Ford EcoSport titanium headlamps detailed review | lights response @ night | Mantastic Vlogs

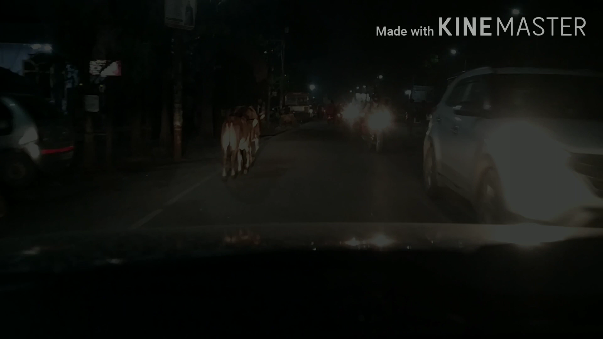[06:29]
تو نائٹ موڈ ہو چکا ہے اور اسی کے ساتھ ساتھ جیسا کہ آپ سب لوگ دیکھ سکتے ہو کہ رات کا وقت ہو
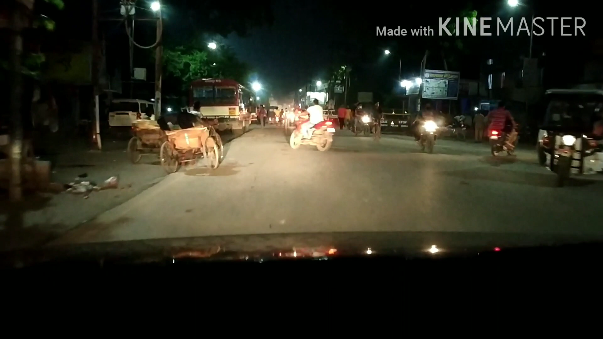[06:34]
چکا ہے اور اب باری آتی ہے کہ فور ڈی کو سپورٹ کے ان سٹاک ہیڈ لائم پس کا آپ کے سنگ رسپونس شیئر کیا جائے کہ کیسا
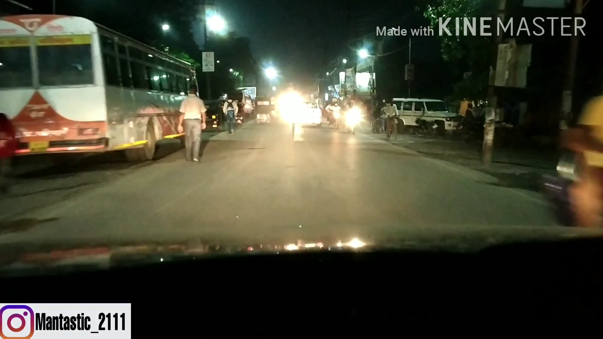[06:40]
ہے ان کی سٹاک ہیڈ لائم پس کا رسپونس کیسا ان کا لائٹ کا تھرو ہے اور اسی کے ساتھ ساتھ رات کے ٹائم میں کیا یہ لائٹ سفیشنٹ ہے انڈین روڈ کنڈیشنز کے حساب سے چلیے اس کے بارے میں بات کرتے
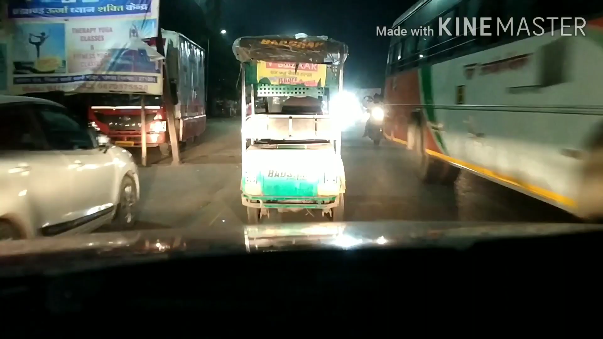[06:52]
ہیں اور اسی کے ساتھ ساتھ اب تک آپ نے ویڈیو میں ایک چیز ضرور نوٹس کی ہوگی کہ میری جو کار ہے وہ کافی زیادہ گندی ہو رکھی ہے تو اس کا ریزن بھئیہ یہ ہے کیونکہ میں اپنے ہوم ٹاؤن لکھینپور میں نہیں ہوں اور اس ٹائم میں آیا ہوا ہوں یو پی فورٹی تھری میں تو آپ لوگ کو گز کرنا
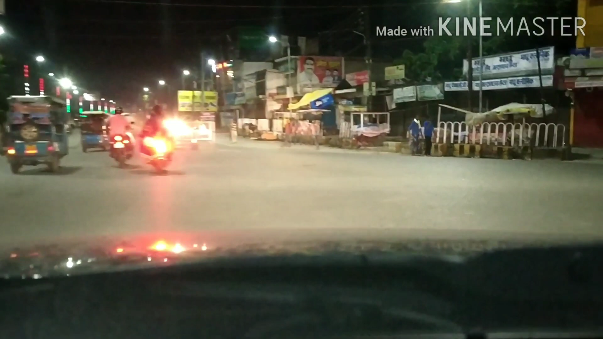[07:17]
پوسیبل نہیں ہے تو فیلحال کے لیے گاڑی گندی ہے اس بات کو آپ اگنور کرو
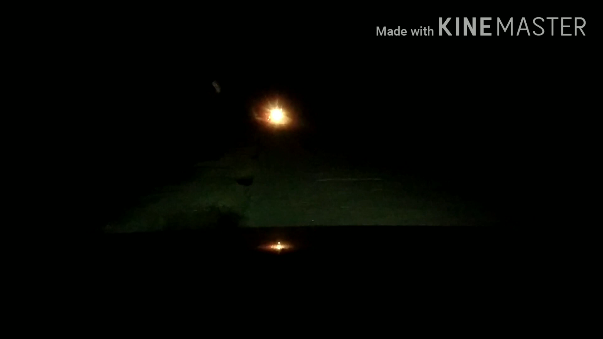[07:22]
تو جیسا کہ آپ دیکھ سکتے ہو کہ گاڑی ہم لوگ نے سائیڈ میں لگا رکھی اور ایک دم اندیرہ ہو رکھا ہے اور اس ٹائم صرف اور صرف اگنیشن آن ہے اور گاڑی کے جو
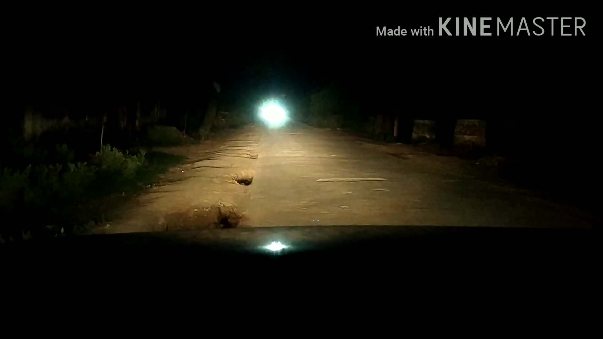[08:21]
ہائی وے پہ اس کی ویزیبلٹی اور لائٹ کا تھرو کیسا دیکھنے کو مل جاتا ہے
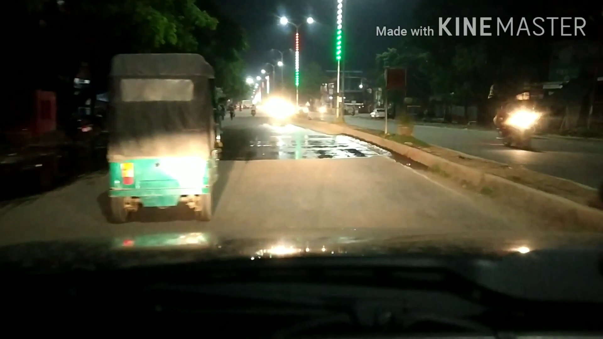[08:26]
تو آ چکے ہم لوگ ہائی وے پہ اور جیسا کی آپ دیکھ سکتے ہو کہ اس ٹائم جو ہے لائٹس یہاں پہ آل ریڈی کافی
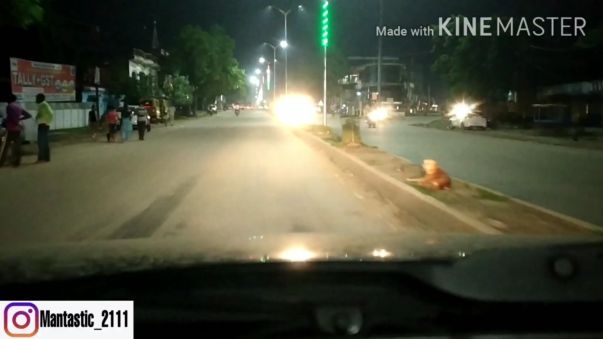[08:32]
زیادہ برائٹ ہیں مطلب کار کی ہیڈ لائٹس کو آپ چھوڑ دو یہاں پہ آپ پول کی لائٹ کو دیکھو یہاں پہ لیڈی اتنی ساری لگی ہوئی ہے کہ ضرورت ہی نہیں ہے کار کے ہیڈ لائمز کی مطلب ابھی تو چلو برائٹنس فل ہے
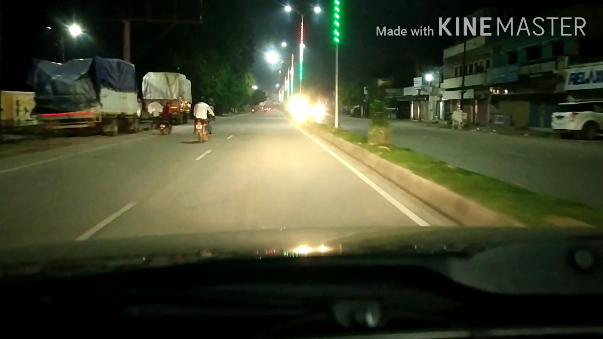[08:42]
سڑک پہ بھی اور کار کی بھی تو آپ کو بہت زیادہ برائٹ دیکھنے میں لگ رہا ہوگا بٹ بات تب ہے جب ایک دم ڈارک اندھیرہ ہو اور وہاں پہ کار کی لائٹس بہت زیادہ اچھا پر فارم کر کے دیں تب بات ہے تو فلال کے لئے چلتے ہیں کسی اندھیرے والی جگہ میں اور وہاں پہ آپ کو ان لائٹوں کا رسپونس اچھے طریقے سے بتاتا ہوں کہ یہاں سے چورہ آگیا میں یہاں سے لیفٹ
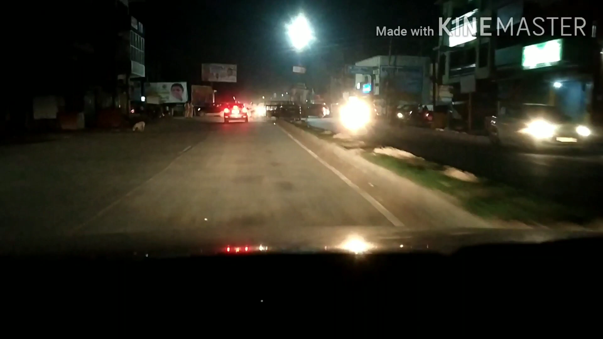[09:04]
لیتا ہوں لیفٹ انڈکیٹر میں نے آن کر دیا ہے اب اسی کے ساتھ ساتھ ہم لوگ چلتے ہیں اپنی روڈ پہ اور جیسا آپ دیکھ سکتے ہو میں لیفٹ سائیڈ مڑ گیا ہوں اب اس روڈ پہ جیسا کہ آپ دیکھ سکتے ہو کہ لائٹ جو ہے کافی کم ہے مطلب پلرز وغیرہ جو
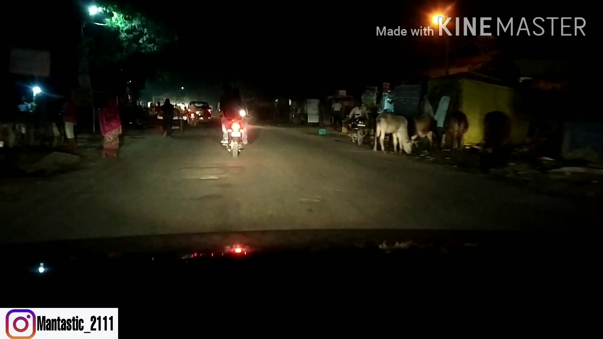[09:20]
پول وغیرہ پہ لائٹ لگی ہوتی وہ کافی کم ہے اتنا جو ہے روڈ پہ روشنی نہیں ہے تو کار کی روشنی اسے ہی کام چلانا پڑ رہا ہے اور تو اس ٹائم جیسا کہ آپ دیکھ سکتے ہو ہاں پہ تھوڑا بہت اندھیرہ ہو چکا ہے اس ٹائم
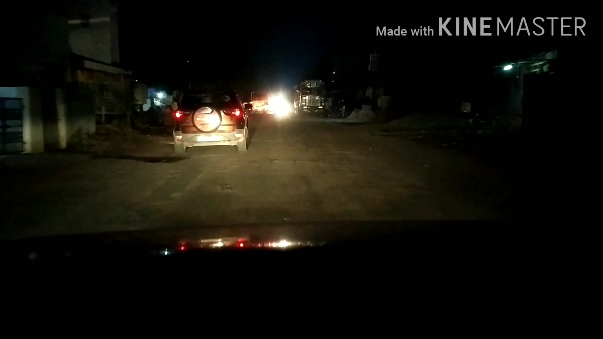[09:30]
میں نے صرف و صرف کار کے جو لو بیمز ہیں جو کی پروڈیکٹر کے ساتھ آتے ہیں وہی آن کر رکھے ہیں اور آپ دیکھ سرے ہو جیسے آگے ایک اور ایکو سپورٹ جا رہی ہے پرانا موڈل ہے بٹ ایکو سپورٹ کی بات ہی کچھ اور ہے
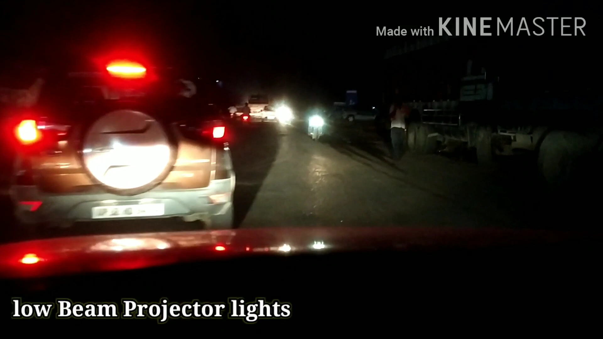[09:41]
تو فلال کے لیے آگے چلتے ہیں اور یہاں پہ میں نے صرف و صرف لو بیم آن کر رکھی ہے جس کا رسپونس آپ خود دیکھ سکتے ہو اور پرسنلی میں بتاؤں تو اس کی جو لو بیم ہیں یہ سٹیٹی میں ڈرائیو کرنے کے لیے کافی زیادہ اچھی ہیں نہ تو کسی سامنے والے کی آنکھوں میں چھوٹتی ہے اور نہ ہی اس کا تھوڑ آپ کو کم لگے گا
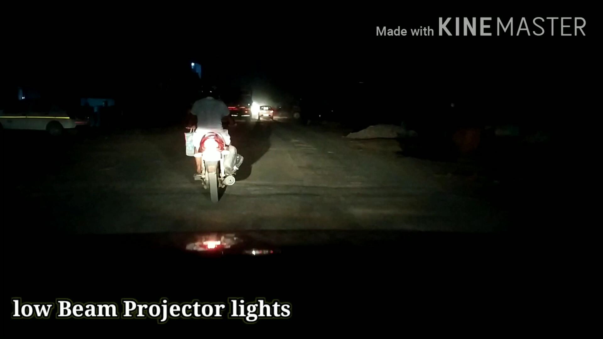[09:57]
کچھ لوگ کہتے ہیں کہ بھائی ایکو سپورٹ کی لائٹس کمزور ہیں ہیڈ لائمز کا رسپونس بناو تو یہ ویڈیو میں اسی لیے بنا رہا ہوں بٹ آپ لوگ نے نوٹس کیا ہوا کہ جو پرانی والی ایکو سپورٹ جو پہلا جنریشن آتا تھا ان کی لائٹس میں پروڈیکٹر آپ کو ملتا تھا صرف اور صرف ایک
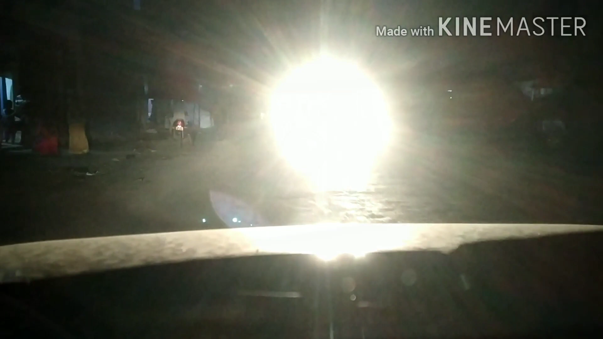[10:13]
ریفلیکٹر لائٹ ہی ملتی تھی جس کا رسپونس آبویس ہی بات ہے کافی کم تھا بٹ اب جو ایکو سپورٹ آ رہی ہے وہ کافی زیادہ امپروو ہو چکی ہے ہیڈ لائمز کے ماملے میں اور ان میں آپ کو ڈوال
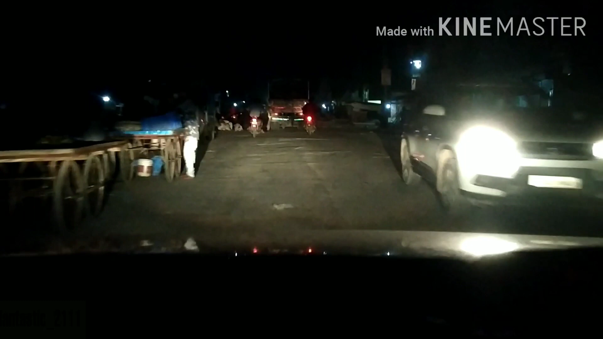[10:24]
سیٹ اپ ملتا ہے مطلب پروڈیکٹر بھی مل جاتا ہے اسی کے ساتھ ہائی بیم پہ لے ایک ریفلیکٹر بھی مل جاتا ہے اور بڑے بڑے اس کے فاغ لائمز بھی مل جاتے ہیں جس سے ان تینوں کا کمبینیشن کافی زیادہ زبردست نکل کے آتا ہے اور ابھی تک آپ دیکھ سکتے ہو میں سٹی میں ڈرائب کر رہا ہوں اندھیرے والی روڈ
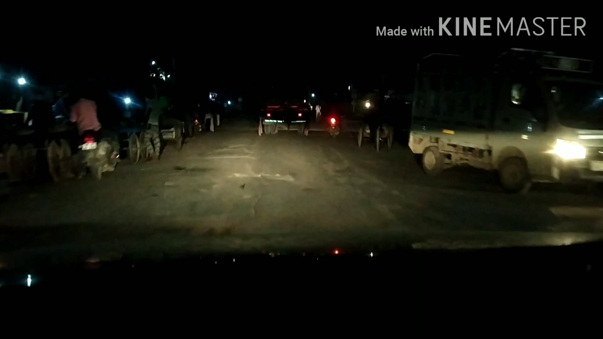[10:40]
کنڈیشن ہے اور یہاں پہ صرف اور صرف لو بیم آن ہے آپ دیکھ سکتے ہو ٹرک کے کہاں پہ لائٹ پڑھ رہی اور جیسی آپ دیکھو میں ڈپر مارتا ہوں تو یہ ڈپر دیکھو آپ کی اتنا زبردست مطلب ریسوانس
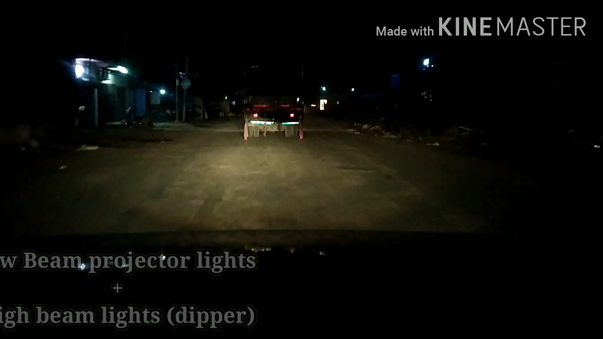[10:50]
دے رہا ہے جو میری کار ہے وہ فورڈی کو سپورڈ کی ٹائٹینیم موڈل ہے اور ٹائٹینیم موڈل میں اس میں ہائیڈ نہیں آتی ہے بٹ جو اس کا ٹاپ اینڈ ٹائٹینیم سپورٹس موڈل ہے اس میں آپ کو ہائیڈ مل جاتی ہے وائٹ کلر کی جس کا ریسپونس اس سے بھی کافی زیادہ زبردست ہے بٹ فیلال کے لیے میں نے اس میں کوئی بھی آفٹر مارکٹ موڈیفیکیشن نہیں کرائے یہ جو لائٹس ہیں ٹھوڈی کو سپورٹ کی یہ سٹاک ہیں کسٹم
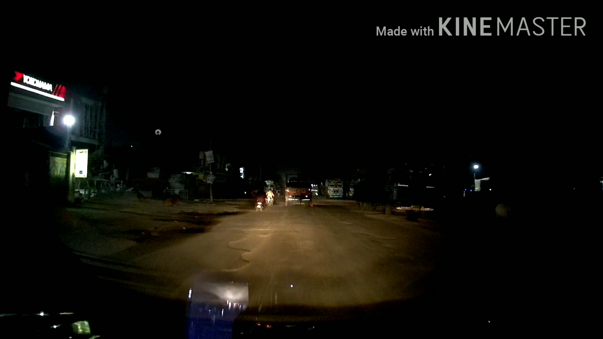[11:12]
ہیں فیکٹری فیٹیڈ ہیں میں نے اس میں کوئی بھی چھڑکھانی نہیں کروائی ہے اور یہ مجھے کافی زیادہ سفیشنٹ بلکہ موڈیفیکیشنٹ ہے مطلب اتنی لائٹ مجھے کافی زیادہ اچھی لگتی ہے اگر آپ تینوں آن کر کے چل دیکھو میں نے اس ٹائم ریلائنس پیٹرول پاپ لیکٹ میں دیکھ سکتے ہو یٹی ون پوائنٹ ون فائی ڈیزل گا سوری پیٹرول کا چلو کوئی نہیں اس کو ignore کرتے ہیں فیلال کیلئے میں بتا رہا تھا آپ دیکھ سکتے ہو کہ میں ساری کی ساری ڈیزل آن کر رکھ ہیں
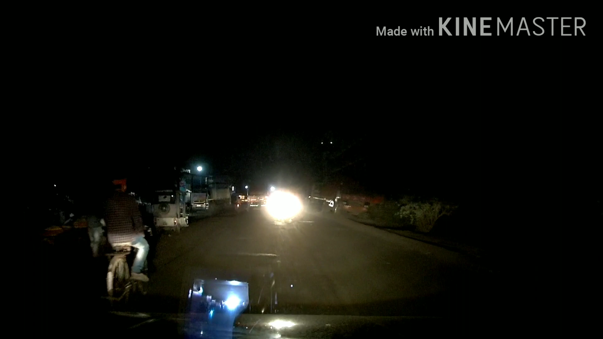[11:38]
اگر پیس میں دیکھاتا ہوں آگے چل کے یہاں پہ آگے ٹرک جا رہا رہا رہا اس کے ساتھ ساتھ سامنے
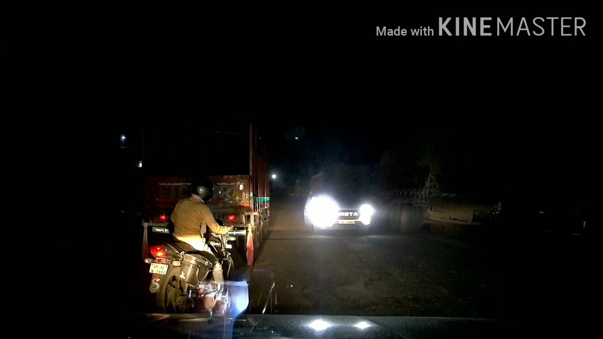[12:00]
وائٹ لگی لائٹ ساتھ کری رہی ہے ساتھ سامنے وائلی آنکھوں میں پروبلم ہوتی تو یہ سب چیز نہ کرو مطلب اگر آپ لگا رہے تو اس کو لو بیم پروڈ رکھا کرو وانہ سامنے وائلوں کی آنکھوں میں بہت زیادہ دکھ ہوتی ہے
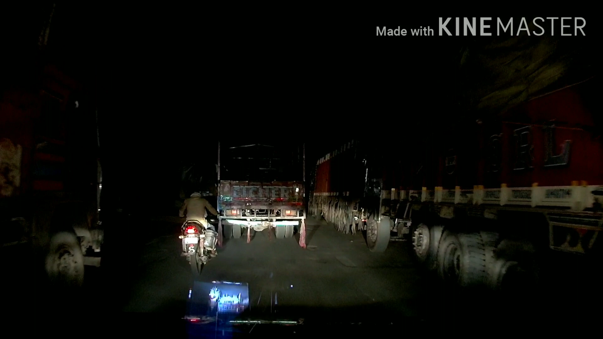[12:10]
اتنا تو آدمی کے اندر کومن سنس چاہئے خیر فیلال کے لئے آپ دیکھ سکتے ہو لو بیم اور فاغ لیم ان دونوں کا کومبینیشن آپ